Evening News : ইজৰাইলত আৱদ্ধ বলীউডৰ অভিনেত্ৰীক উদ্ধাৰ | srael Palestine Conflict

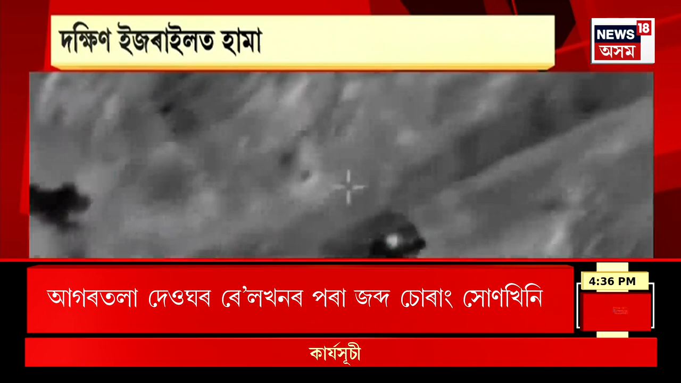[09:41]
আমি কিছু দৃশ্য অংশ আপোনালোকক দেখুৱাইছো ড্ৰোনেৰে লোৱা কিছু দৃশ্য দক্ষিণ ইজৰাইল হামাছৰ ইজৰাইলী সেনাৰ এই সংঘৰ্ষৰ দৃশ্য ৰকেটেৰে আক্ৰমণৰ
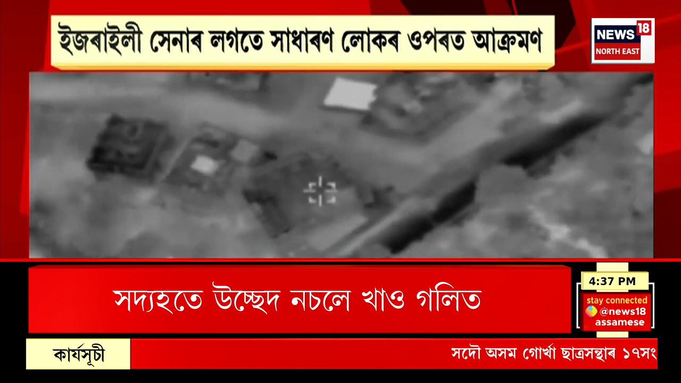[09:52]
এই দৃশ্য কিছু আৰু এয়া নাইট ভিজন কেমেৰাত এয়া বন্দী হৈ থকা কিছু দৃশ্যাংশ